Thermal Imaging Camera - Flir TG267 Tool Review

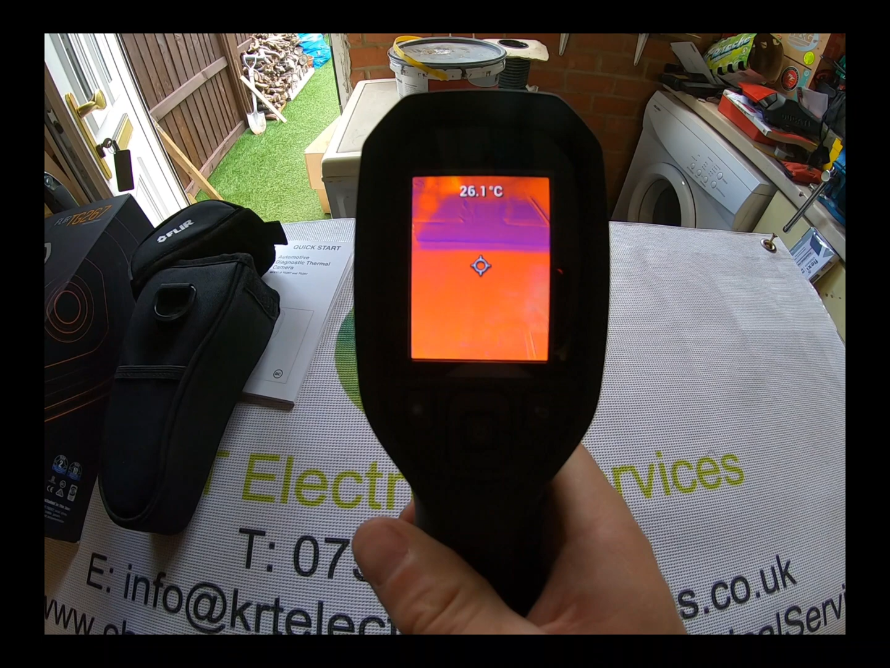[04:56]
On screen: spot 26.1°C
press that trigger it takes a picture so you'll
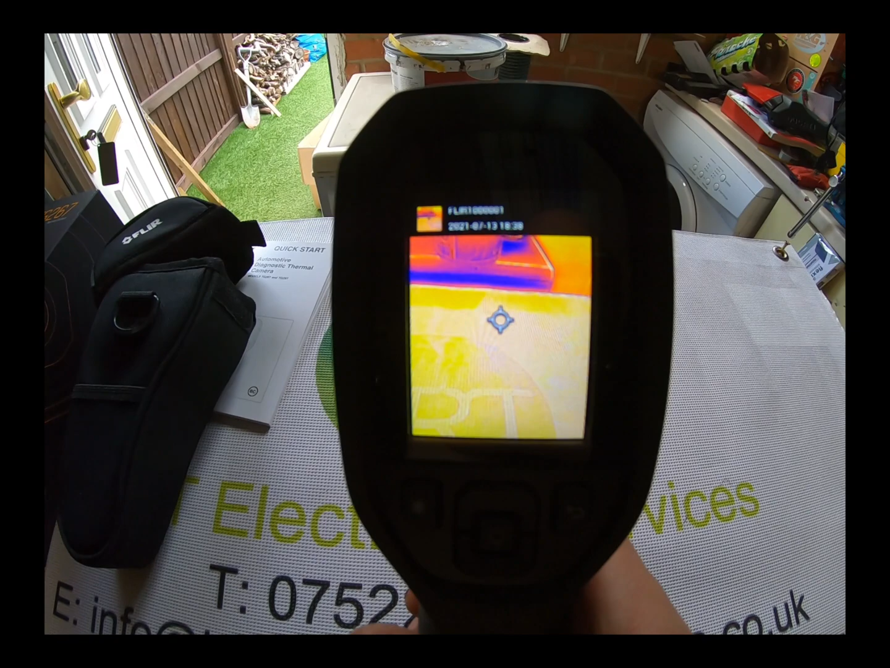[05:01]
see it takes a picture so then you can go into your gallery and see that picture you've just taken
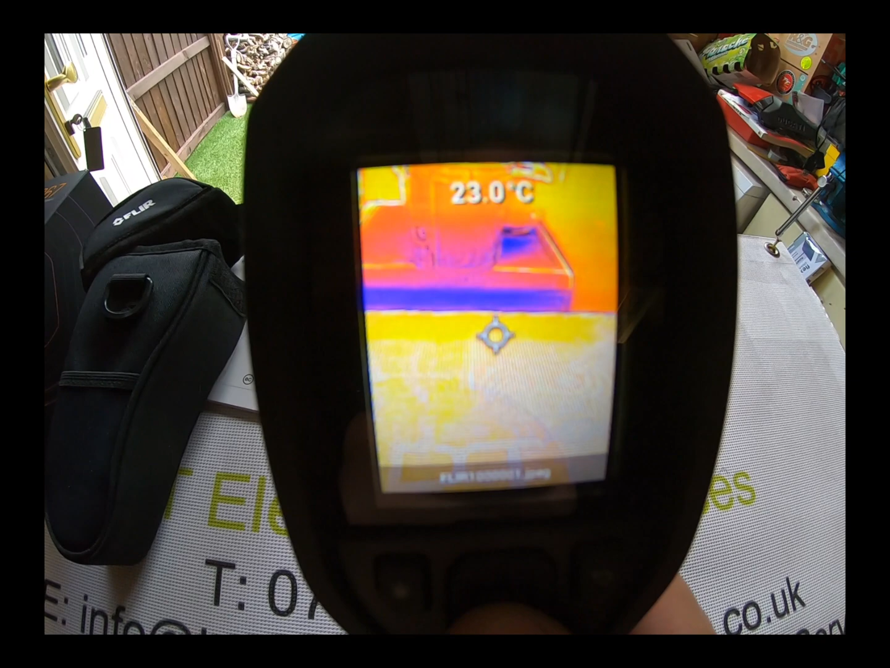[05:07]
On screen: spot 23.0°C
which is that picture there so you can see which are all fully downloadable
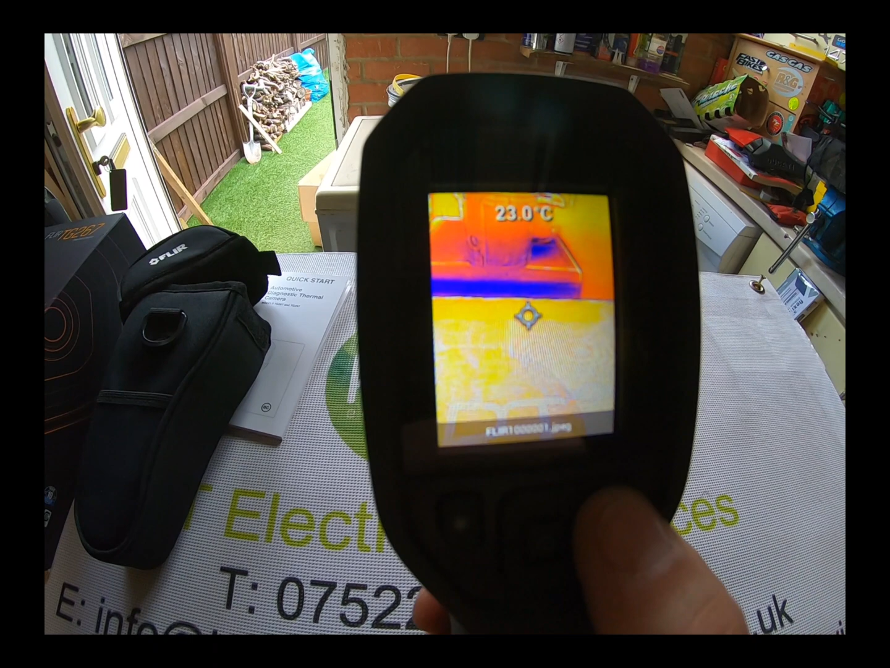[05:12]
On screen: spot 23.0°C
by Bluetooth to your phone or any other tablet device or iPhone etc etc so as
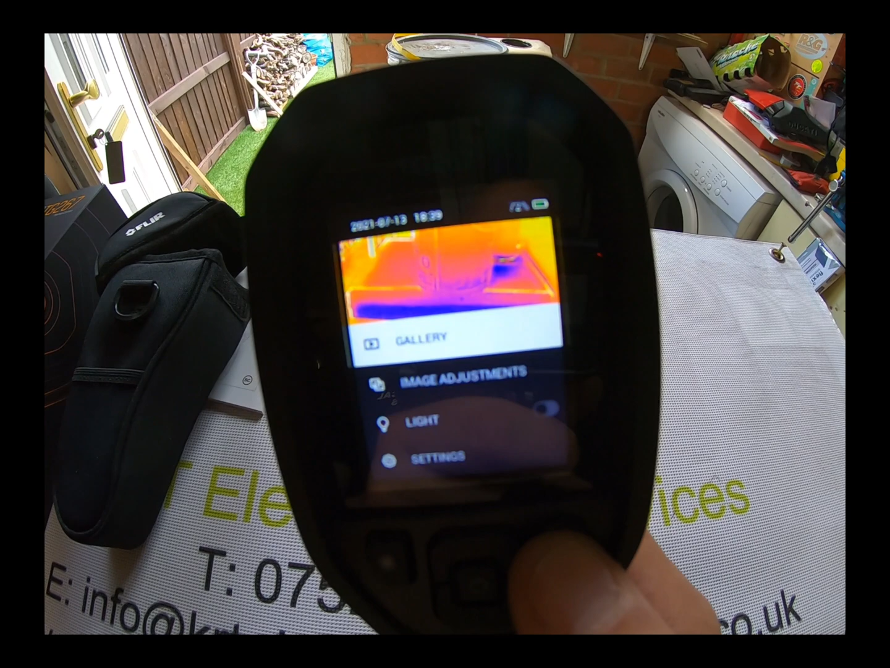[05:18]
I say I've used this this camera for a few different things
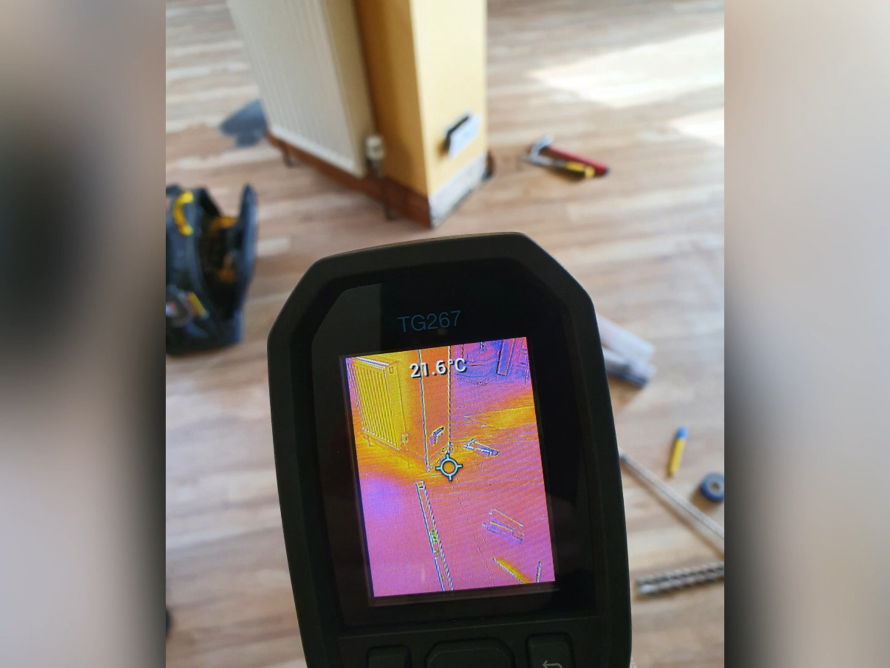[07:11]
On screen: spot 21.6°C
that the pipes were running across where I